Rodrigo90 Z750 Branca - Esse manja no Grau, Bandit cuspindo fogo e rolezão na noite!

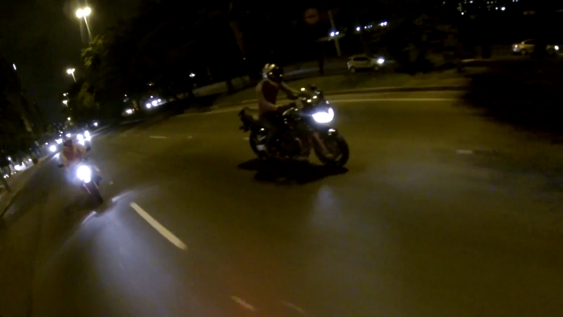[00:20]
E vamos dar um rolezinho aqui na Night Sem destino
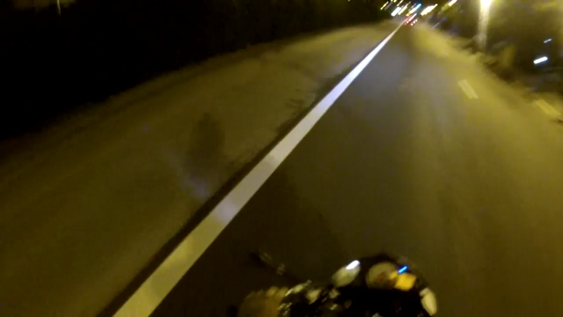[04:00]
Parece um monstro vindo lá atrás
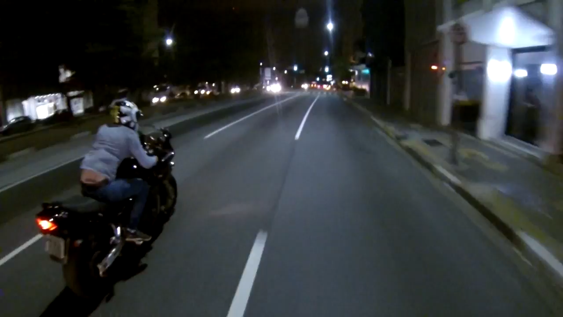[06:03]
Ah, mil e duzentos Olha as bolas de fogo Olha as bolas